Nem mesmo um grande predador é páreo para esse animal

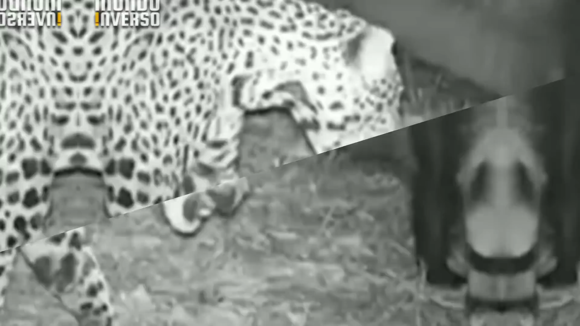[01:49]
Como vemos nessas imagens aí, o tamanduá não parece ter tomado conhecimento do seu adversário e partiu para cima da onça.
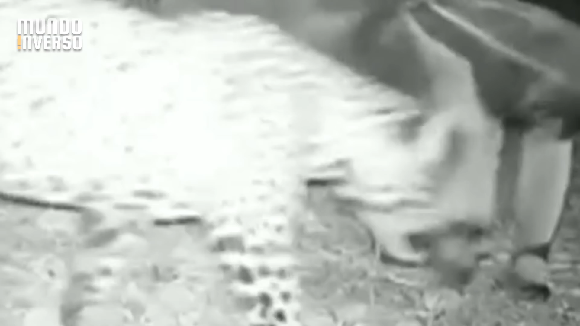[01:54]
Desnorteada com a situação, o caçador acabou desistindo da sua presa.